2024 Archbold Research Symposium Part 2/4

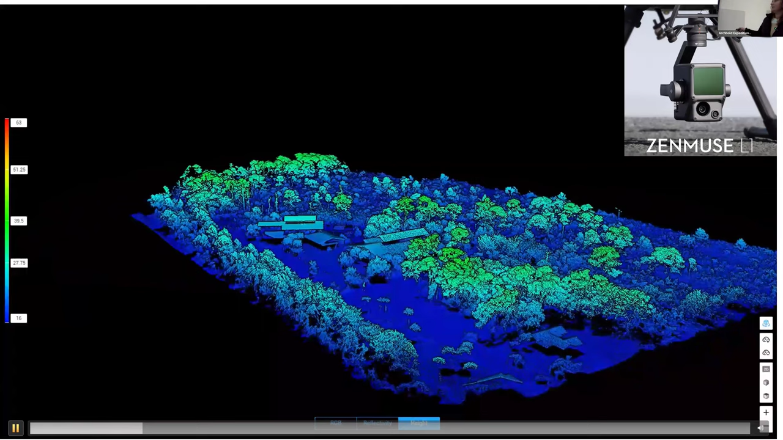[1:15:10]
Here's the line of trees with the railroad line behind it. As we turn around, you can see Quercus cottage over here. You can see the parking lot. You can see how it's really able to depict which leaves go with which trees. Um, it's really, really, I think it's going to be really powerful and really useful.
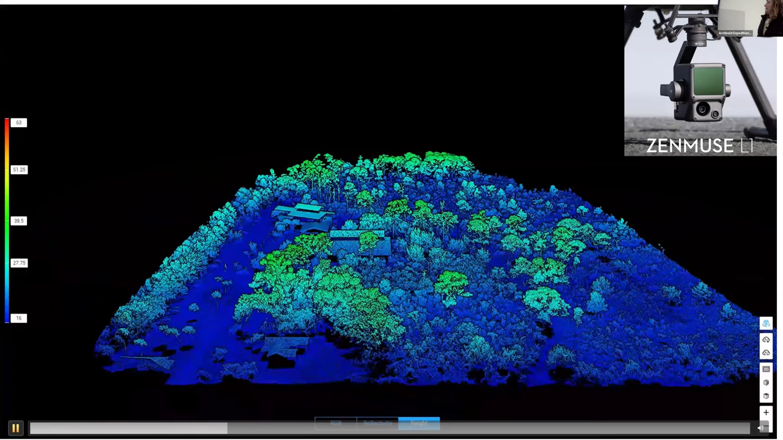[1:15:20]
Um, and this is just from its maiden voyage, which was last week. So we'll be prepared to see a lot more of these really cool images coming up. Um, I'm just waiting for it to turn around because I think it's really cool that you can't really see where main drive is right now, because it's so filled with trees. But as we turn around, it will pop up into our view.